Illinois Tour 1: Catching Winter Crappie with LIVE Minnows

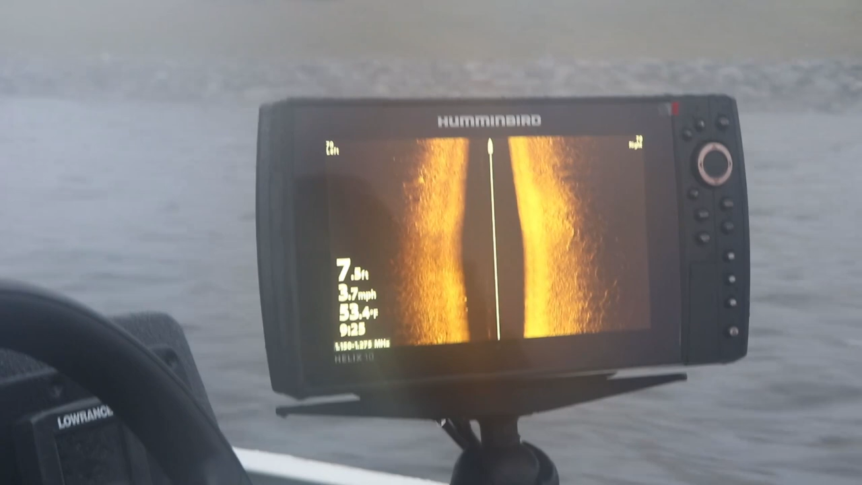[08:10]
we were running his helix 10 mega side imaging unit in really shallow water and the cool thing about the mega side imaging I hope he does a video on this when you're running in really shallow water you can clearly
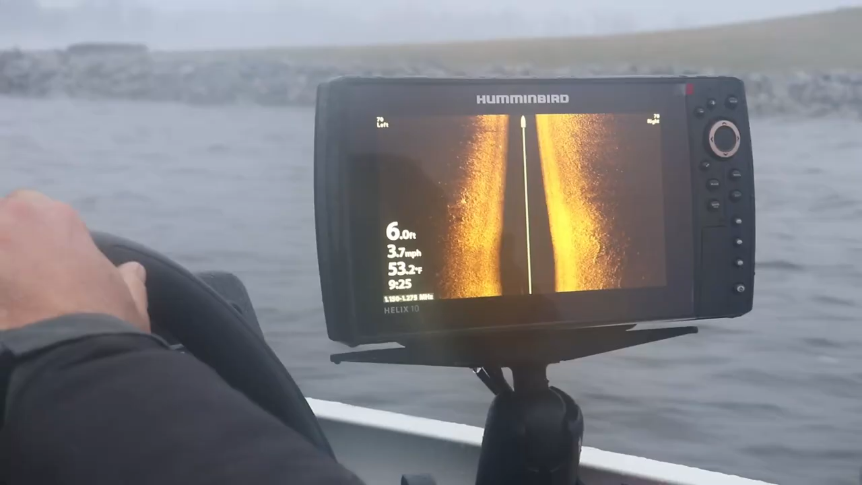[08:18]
On screen: depth 6.0 ft, water 53.2°F, speed 3.7 mph
see the shadows of when these crappies
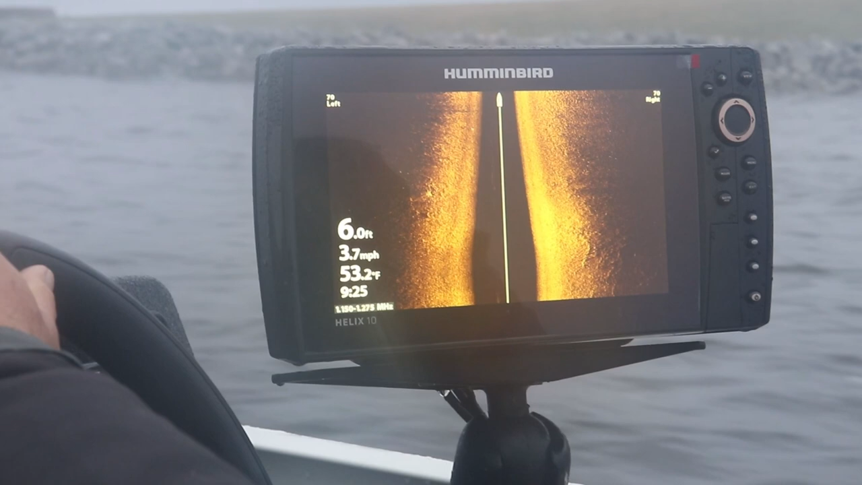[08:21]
On screen: depth 6.0 ft, water 53.2°F, speed 3.7 mph
suspend now we were fishing along these points and on the north side of these points to be